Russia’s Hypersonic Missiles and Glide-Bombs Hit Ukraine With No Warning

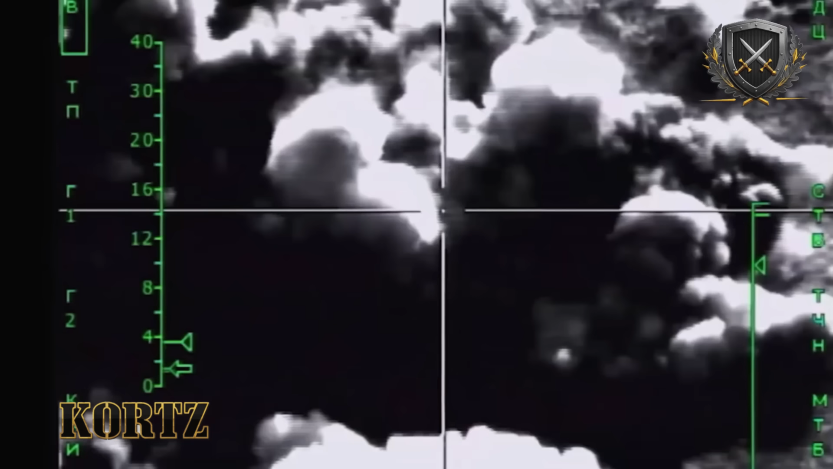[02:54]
A FAB-1500 carries roughly 1.5 tons of explosive. When a Su-34 drops one from high altitude,
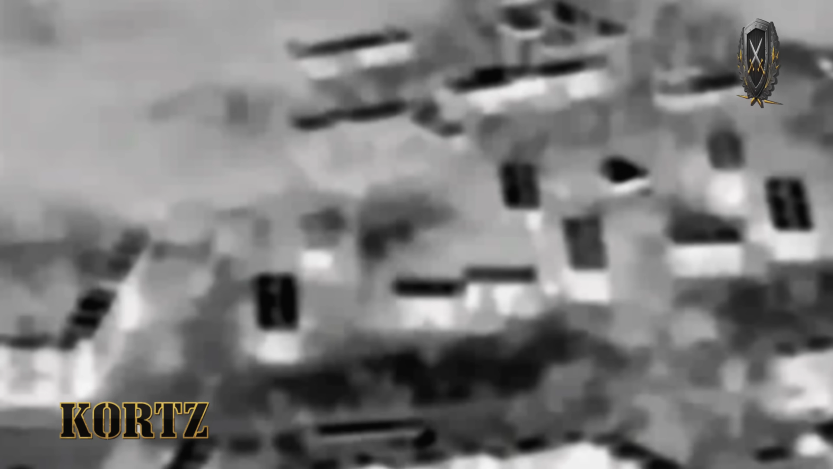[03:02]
the bomb glides toward GPS-guided coordinates and hits with enough force to collapse large reinforced buildings, crack concrete bunkers, and erase defensive positions in a single strike.
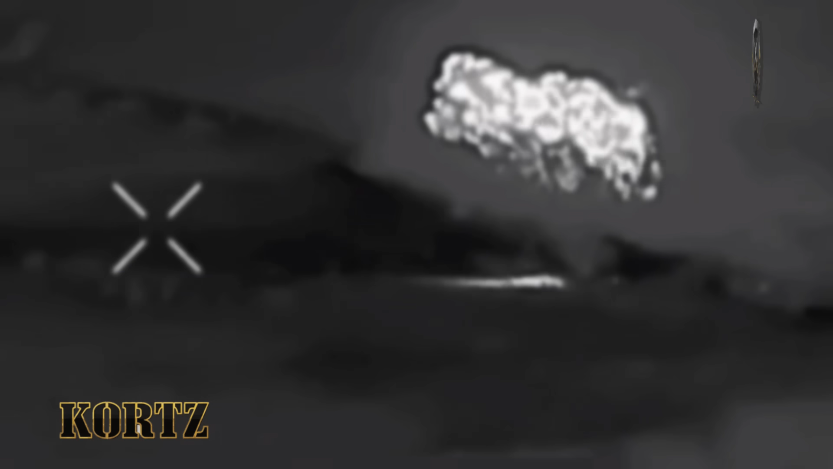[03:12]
Analysts and Ukrainian sources report that Russia now drops thousands of glide bombs a month, primarily from Su-34s,